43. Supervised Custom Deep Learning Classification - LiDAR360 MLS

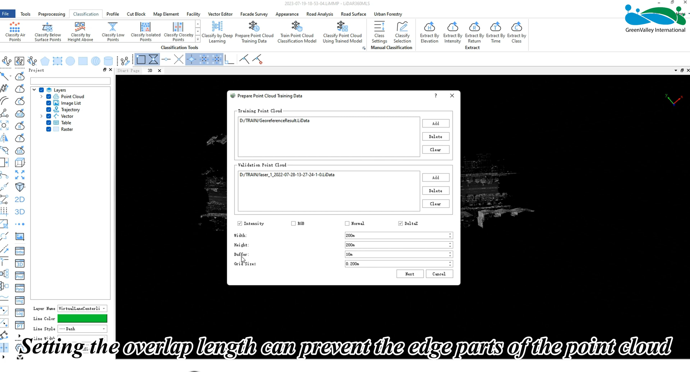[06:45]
edge parts of the point cloud from affecting the training and validation results
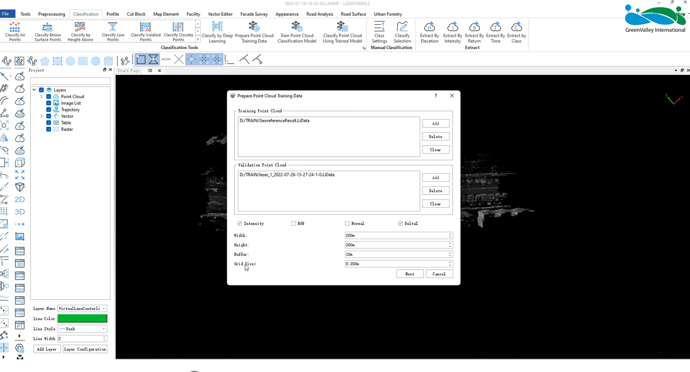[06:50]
the grid size represents the size of the voxel sampling grid a larger value result in sparser point clouds during training while a smaller value will increase the computational load